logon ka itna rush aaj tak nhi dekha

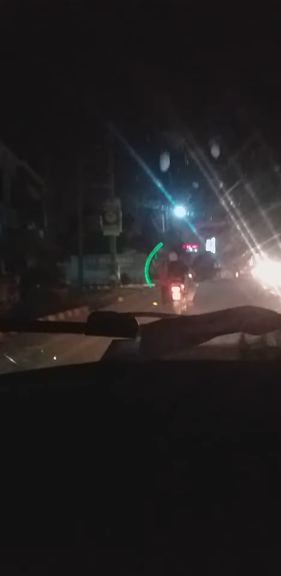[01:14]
عید ملاد نبی کے سلسلک یہ سجاوٹ کی ہوئی ہے پل دیا لے لائٹنگ کی ہوئی ہے بام وہ مو رہی ہے ساری جناح حال پہ کوئی لائٹنگ نہیں کی انہوں نے گلت کیا پہ بڑنا راشہ ہے
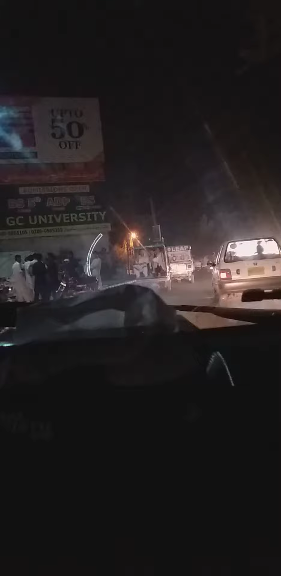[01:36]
یہ دیکھو دیکھو کتنی لائٹس ہے